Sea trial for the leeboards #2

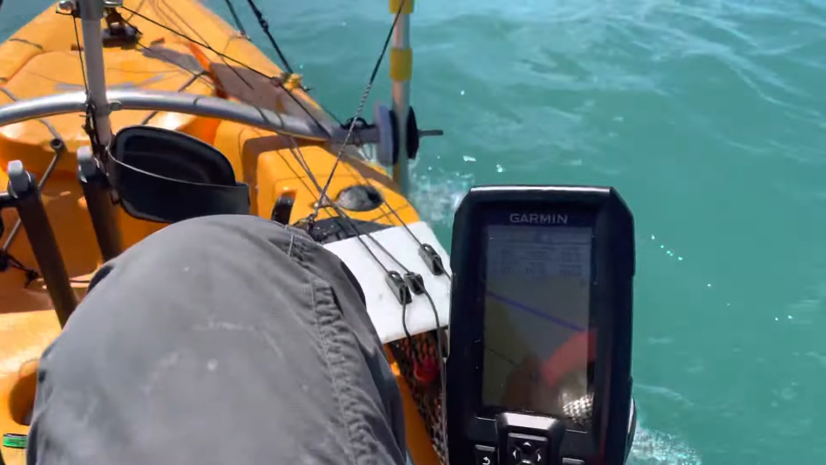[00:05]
Vamos a dos nudos al frente de la islita de los ratones.